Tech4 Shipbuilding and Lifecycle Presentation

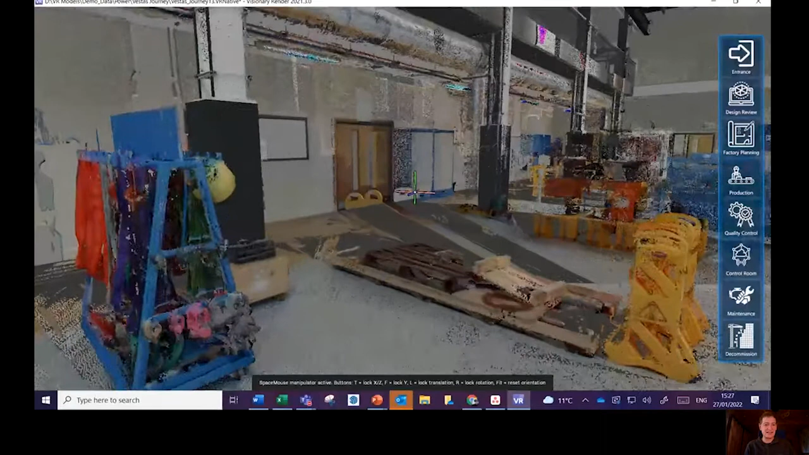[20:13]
Now we can walk in here and actually see how that point cloud lays out in the factory.
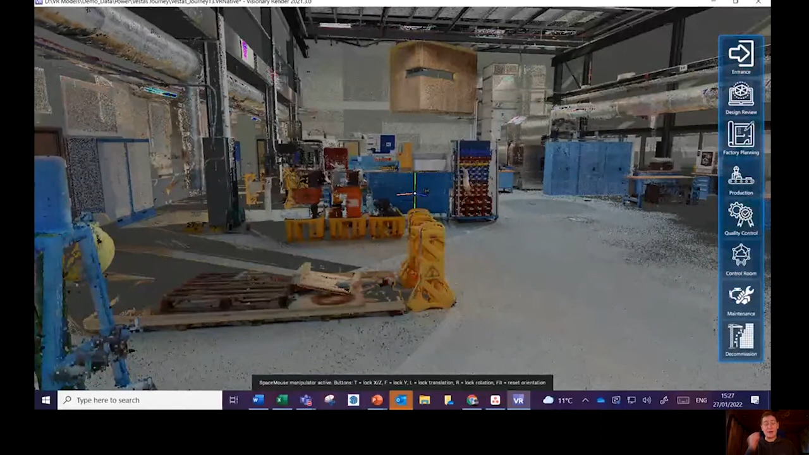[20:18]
And then we could lay out our factory within that point cloud. So here we've actually mixed a point cloud with a CAD model.
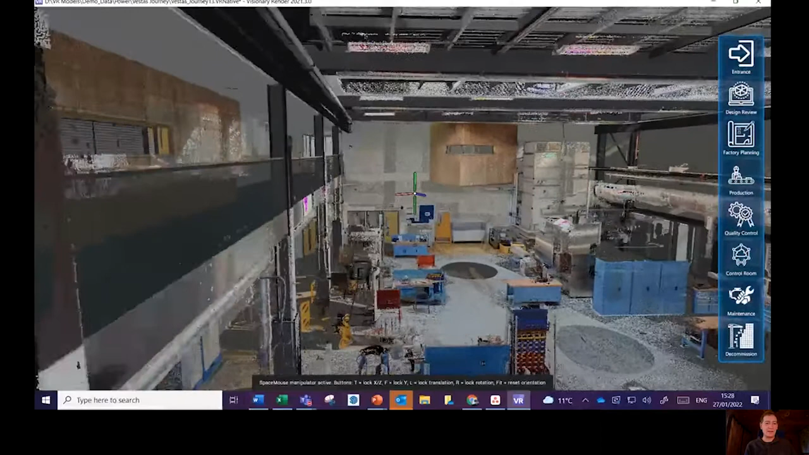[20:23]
And that can be done very, very accurately.